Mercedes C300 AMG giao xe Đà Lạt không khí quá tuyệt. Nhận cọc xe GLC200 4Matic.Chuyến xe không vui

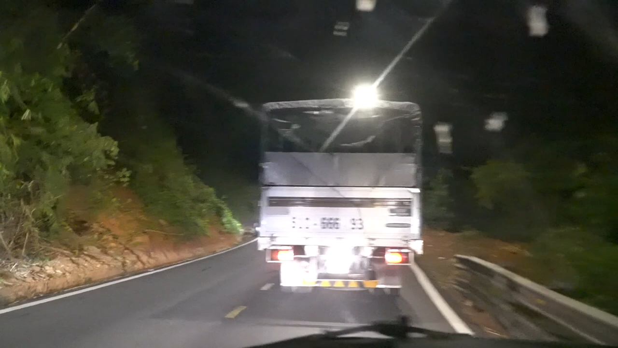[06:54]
Nhưng mà mấy chiếc xe con các bạn thấy không, nó vượt trái luôn, cực kỳ nguy hiểm. Thì thật sự từ đây xuống, từ thành phố xuống Đà Lạt các bạn,
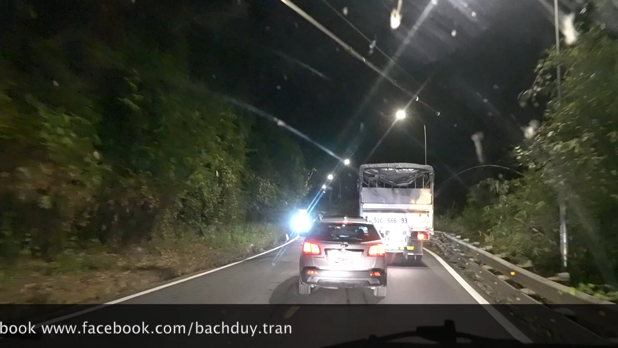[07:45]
Đó, nếu mà trong trường hợp mà mấy chiếc xe kia mà nó chạy nhanh hơn một xíu thì rất là nguy hiểm. Khi đi đường đèo buổi tối như thế này á các bạn, thì nếu mà chúng ta ở phía sau như thế này nè, chúng ta muốn vượt lên cái chiếc xe phía trước á, thì cái chiếc xe phía trước nó có cho chúng ta vượt hay không thì chúng ta chỉ việc xem vào cái đèn xi nhan. Thì nếu mà cái chiếc xe phía trước mà xi nhan và phía bên tay phải á, thì cái xe của mình có thể là vượt lên được, bởi vì là xe ngược chiều không có. Hoặc là nếu mà cái chiếc xe phía trước mình mà xi nhan về hướng bên tay tay trái á,